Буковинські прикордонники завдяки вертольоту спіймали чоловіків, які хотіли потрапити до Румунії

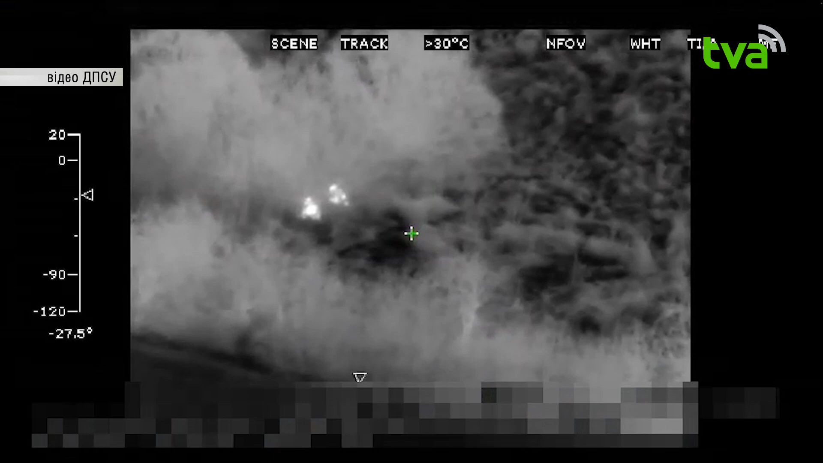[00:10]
За допомогою тепловізійної камери оператор зафіксував рух в бік сусідньої Румунії двох осіб.
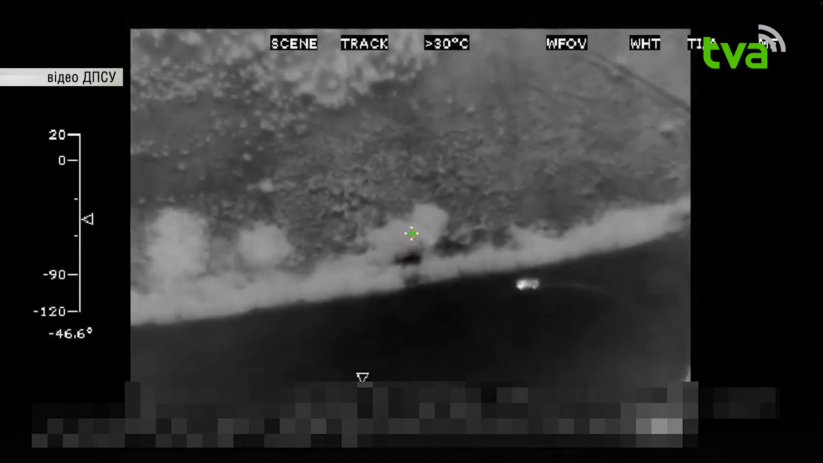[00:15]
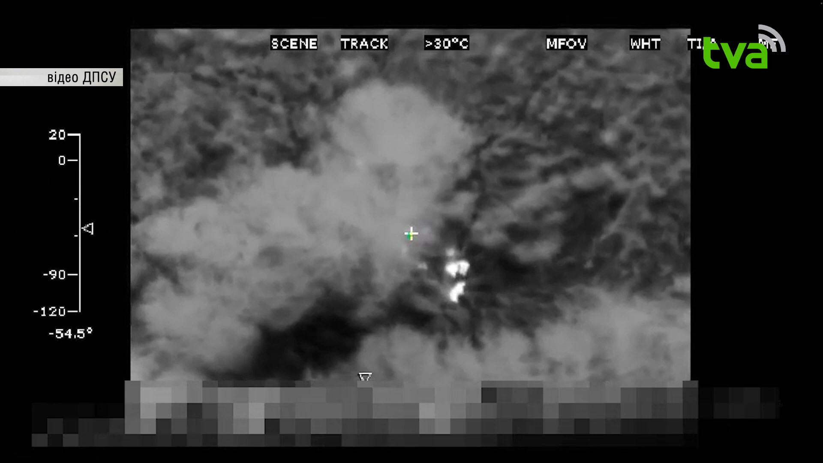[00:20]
Спостерігаючи за діями порушників, авіатори скоригували групу реагування, яка за декілька хвилин за 500 метрів від державного кордону затримала двох чоловіків.